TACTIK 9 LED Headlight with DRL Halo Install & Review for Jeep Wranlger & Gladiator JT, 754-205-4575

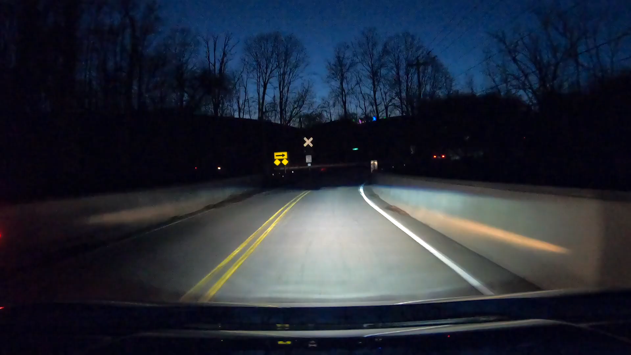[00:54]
The Tactic headlights feature a large center projector that illuminates for your low beam outputting 3000 lumens of light to illuminate the road and trail ahead of your Jeep with a super sharp cutoff beam to make sure that none of that light bleeds up blinding oncoming traffic. Now when you illuminate the high beam three additional projectors on the top half of that lens will illuminate giving you a total of
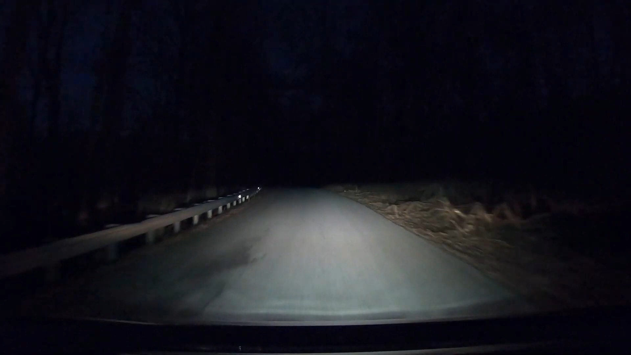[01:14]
6500 lumens of light to light up the road in front of you drawing just 100 watts of power.